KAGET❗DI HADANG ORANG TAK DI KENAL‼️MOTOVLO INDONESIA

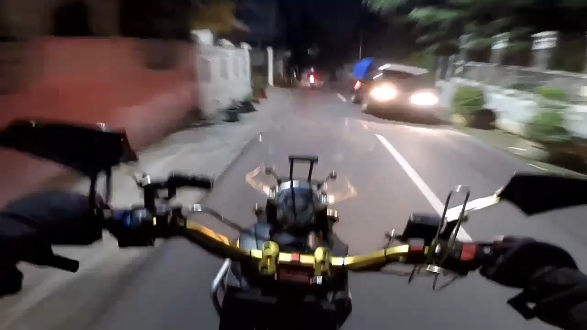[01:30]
Wow. Ini tempatnya ada gelap-gelap gitu ya, guys.
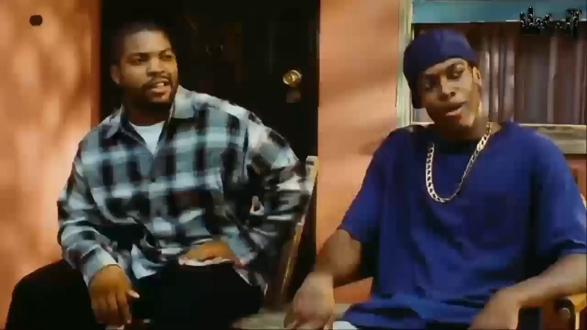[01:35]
Banyak gelapnya dibanding terangnya ini.
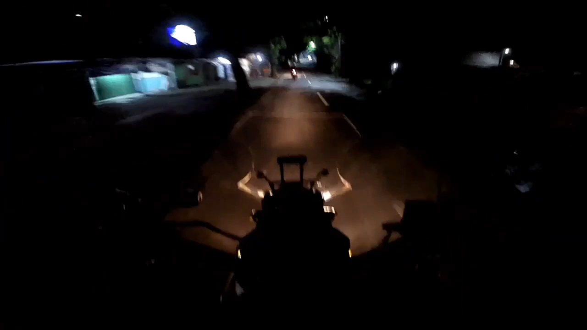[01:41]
Tapi enggak tahu sih ini di kamera jelas apa enggak ya. Mudah-mudahan kelihatan jelas ya. Wow. Banyak tikung-tikungan ya, guys. Wow. Itu tikungan tajam lagi nih.
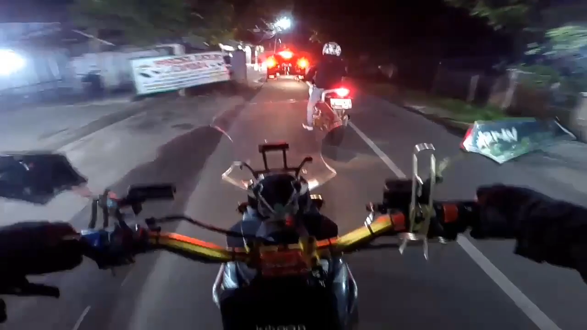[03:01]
Oke, lanjut lagi nonton videonya ya. Eh, kita kemana kita ini? Oh, kita ke kiri. Jalannya tikung sih. Ini lewat jalan terobosan ya, lewat jalan kucing-kucingan, woi. Hampir aja si mobil itu. Aku nyari malah gak dikasih jalan ya.
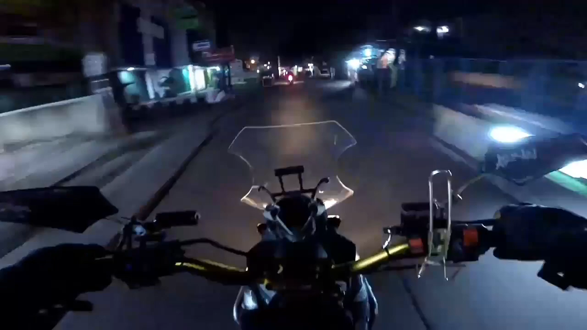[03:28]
Dasar bang.
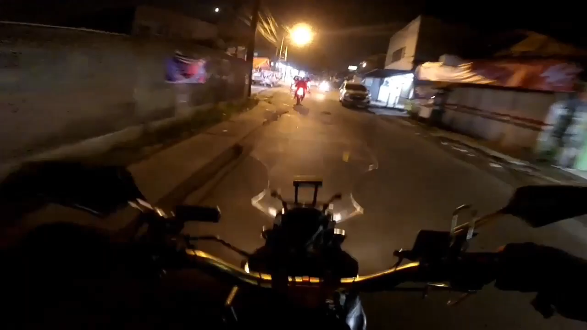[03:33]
Ini udah masuk ke area apa ini? Area mana ini ya? Kayaknya ini udah masuk ke area ujung aspal ya. Soalnya aku udah lama banget gak kesini, jadinya ya udah ngafal. Wow, si bawa ini ngabur ini. Kira ke kiri ya, ternyata malah ke kanan. Ya Allah, dasar sen kanan belok kiri, dasar. Aduh, buru-buru ya Allah. Pada tanggulnya nggak lihat, guys.
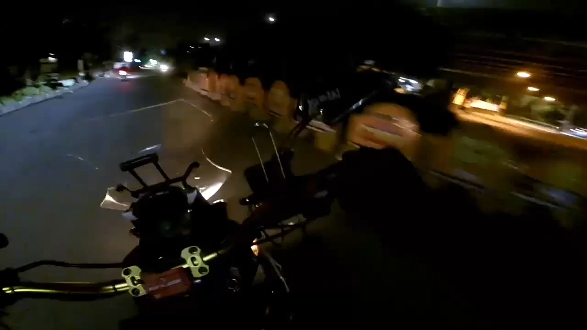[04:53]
Bangkong, gue kira lurus sana ya Allah, makanya saya di bang-bang. Aduh, besar. bikin orang kaget. Itu bawahnya kayak ibu-ibu, dasar ibu-ibu.
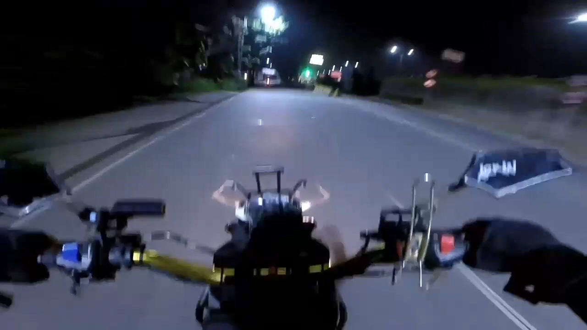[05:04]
Ibu-ibu guys. Bangsen enggak apa ya. Kali ibu-ibu masih mending ya. Masih tahu sen meskipun salah. Dasar. Jalannya sepi banget ya.
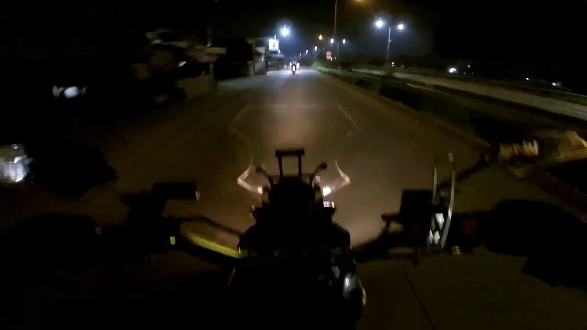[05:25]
Wow. Ini udah jam 1 malam ya guys ya. Lihat, ada lubangan. Udah jam 1 malam. Kebetulan tadi berangkatnya juga dari tempat itu udah jam berapa ya? Jam 01 aja. Jam 01 kita berangkat. Jam 1 malam kita berangkat ke Bekasi ke tempat si Ari. Karena katanya sih besok mau semua kita, tapi nggak tahu jadi apa enggak ya.
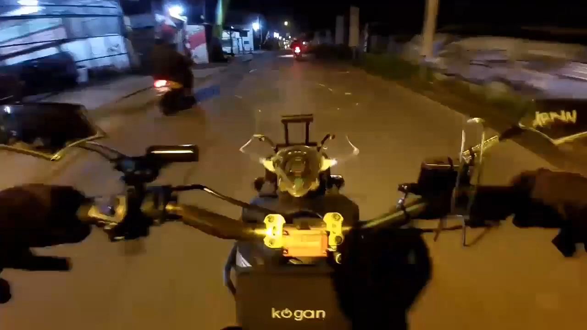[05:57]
Agak langsung nggak bisa lagi. Mesin masih buka ya. Hanya bensin gue mau habis lagi, bang. Ini kalau nggak cukup ya dorong ini. Datang malam lagi. Aduh, Premier STT 2 Asai. Bawanya lagi, ya Allah. Ini lampunya rada gelap nih di sini. Makanya gue nyalain lampu double.
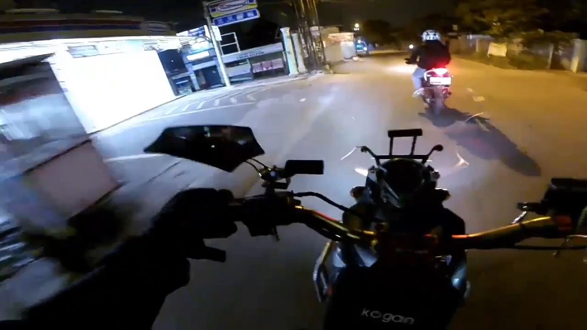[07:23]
Cetak bunyi. Mentok soalnya soknya. Iya. Wow, ini motor lampunya gelap-gelapan gitu, bang-bang gelap-gelapan. Udah lampunya masih jam motornya gitu ya. Wow, itu bocah dasar, itu nggak tahu bocah orang tua itu tadi yang bawa ya. Karena gelap itu nggak kelihatan maksudnya. Tahu-tahu udah di depan aja ya, bang-bang banget ya. Kelakuan dasar ya, bang-bang bangkong.
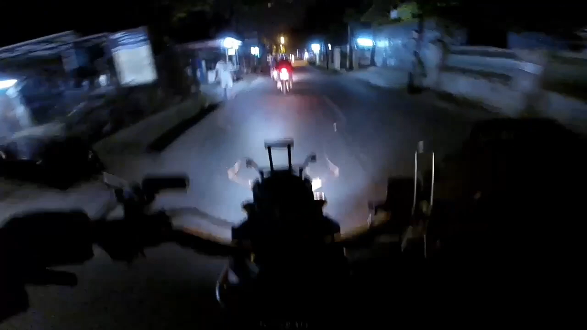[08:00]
Bawa motor nggak ada lampunya, bukannya di apa kasih lampu gitu ya, entah bawa lilin kayak kalau enggak. Kalau nggak bawa baterai gitu.
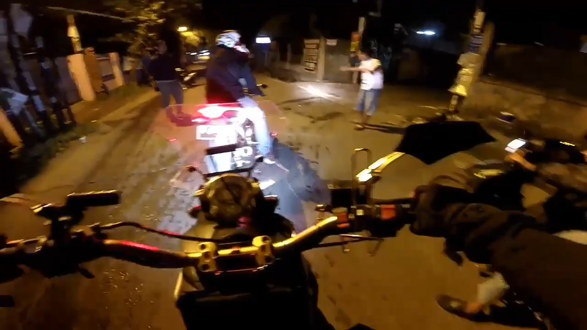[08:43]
Kirain begal guys, tengah malam ya, soalnya sepi ya jalannya ya. Wah, aku udah di stop di tengah jalan.
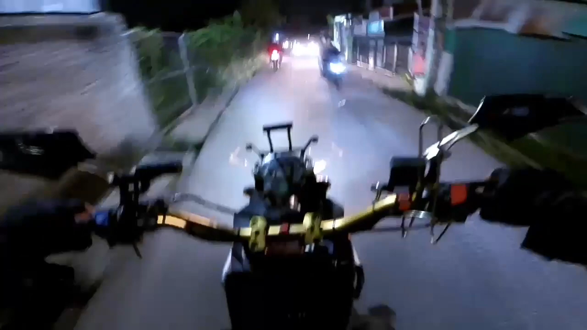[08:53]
aduh dasar, soalnya itu udah kayak begal maksudnya nyetopnya ya, harusnya ya pakai bendera gitu ya, jangan langsung stop aja gitu.
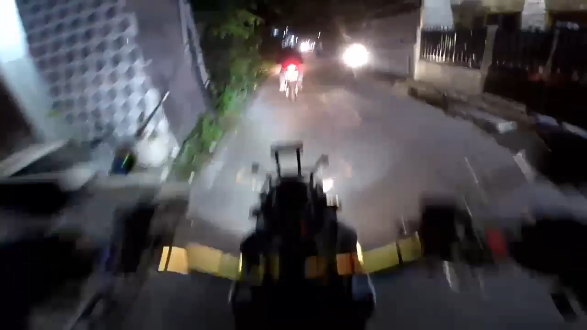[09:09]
aduh ya Allah, dikira begal, ternyata itu orang-orang yang mengasih alur jalan gitu ya, karena kan jalan di depan itu dikarenakan sedang dicor gitu, jadi nggak bisa lewat itu, dan pada akhirnya kita dialihkan ke lewat perkampungan sini jadinya gitu, karena kan kalau dicor kan nggak butuh waktu lama gitu ya, katanya sih tadi abang-abangnya bilang itu butuh waktu 3 hari buat
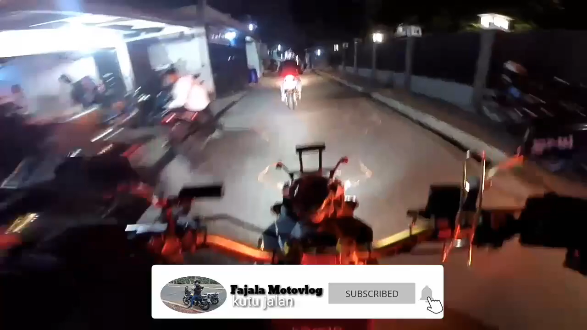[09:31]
menunggu sampai kering ya.
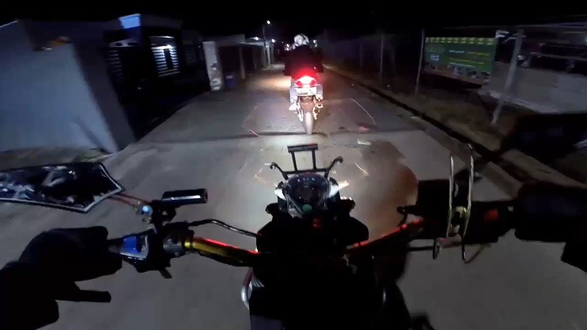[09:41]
Ya jadi kalau misalnya kita memaksakan lewat situ ya udah pastinya nggak boleh. Diomelin nama warga situ, itu mungkin ya warga-warga situ juga yang sedang menjaga jalannya gitu ya. baguslah kalau gitu ya. Jadi nggak ada orang yang nyasar gitu ya. Dia itu mengasih apa ya, ngasih petunjuk gitu ya.
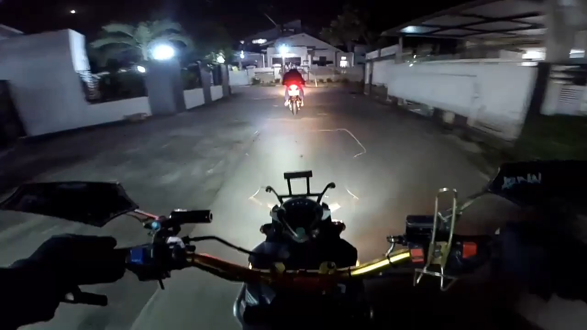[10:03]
Biar tahu orang-orang yang tadinya tidak tahu akhirnya tahu. Tapi kalau nggak ada orang itu ya nantinya bahaya juga. Soalnya 12 nggak tahunya itu cor-coran masih basah. Anjay, anjay. Aduh, aduh, bisa gitu ya.